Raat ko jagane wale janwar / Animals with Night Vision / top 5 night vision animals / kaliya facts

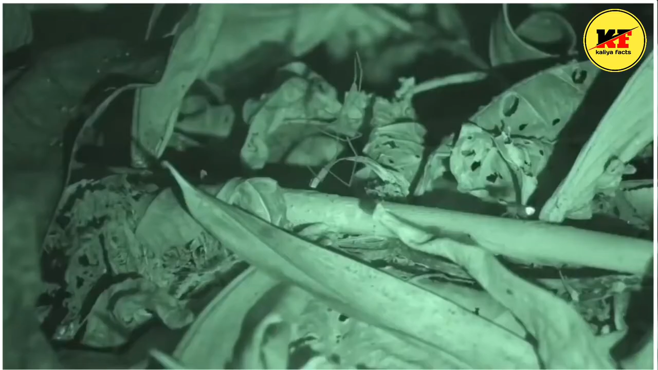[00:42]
اسی بجا سے یہ رات میں چھوٹے موٹے کیڑوں کا سکار کر کے اپنا پیٹ بھرتی ہے ان ایسپائیڈرز کے ربطار بھی تیجھ ہوتی ہے ان کیریچرز کے پاس کام نہیں ہوتے ہیں یہ سننے کے لئے لیکس کا استعمال کرتی ہے